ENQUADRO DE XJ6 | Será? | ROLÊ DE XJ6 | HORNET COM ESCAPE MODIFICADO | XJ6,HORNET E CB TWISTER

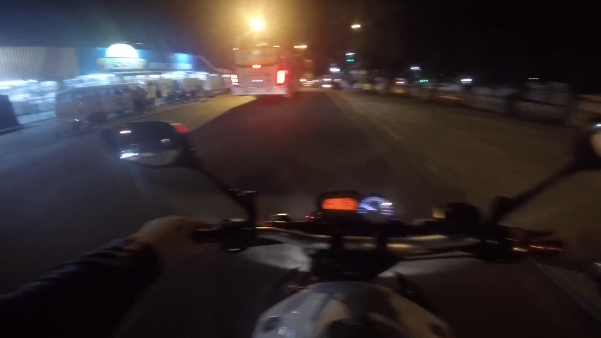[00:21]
Estamos indo encontrar Breno e Mirelle
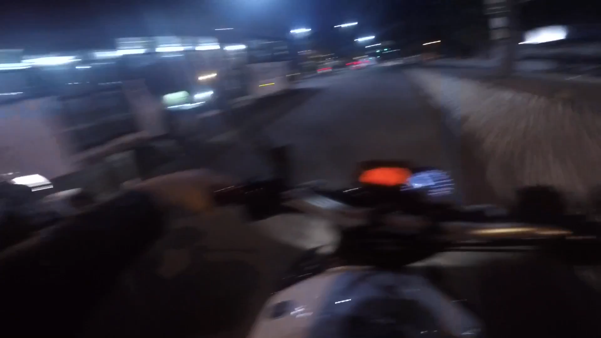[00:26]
Achei que ela ia entrar, deu um gelinho Vamos encontrar eles aí na Difusora para a gente ir para um sorteio que está tendo no Alto do Moura Para a gente fazer acompanhar eles, participar do sorteio, dar um rolezão massa e curtir a noite O que é aquilo? Olha,
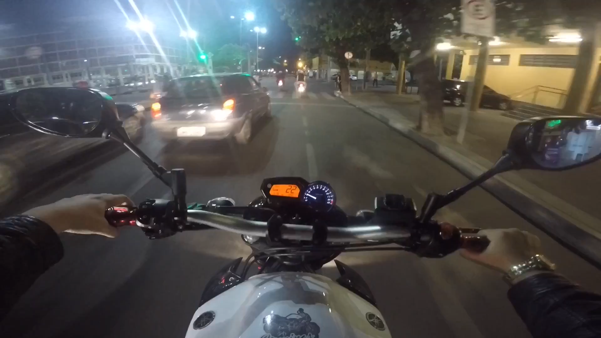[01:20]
Subi aqui, a Avenida Gabinão Eita, que vida Bora, Ronderteão Ei, cadê o borrachão para eu gravar hoje?
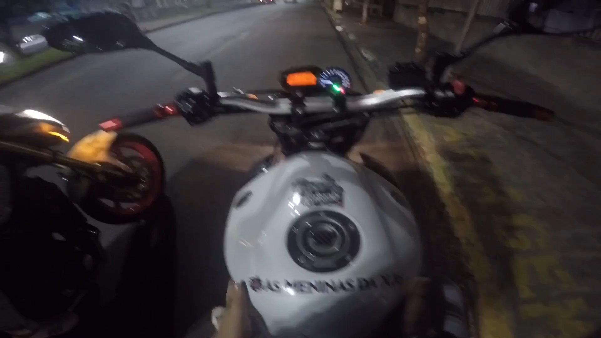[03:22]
Mirelle e o irmão dela Que eu não sei qual é dos dois O TJ tá sujinha
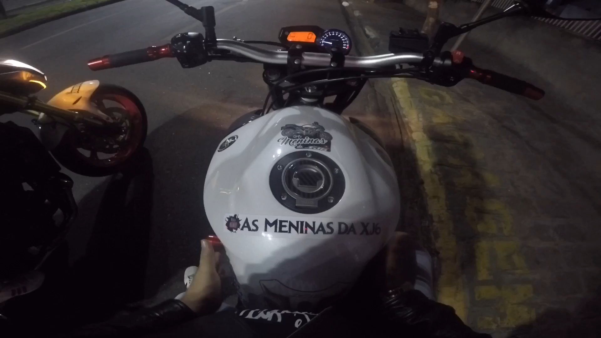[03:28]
Tem que lavar ela Tá sujinha com estilo, tá brilhosa Eu tenho que lavar Oi? Eu tenho que lavar Não Não, deu não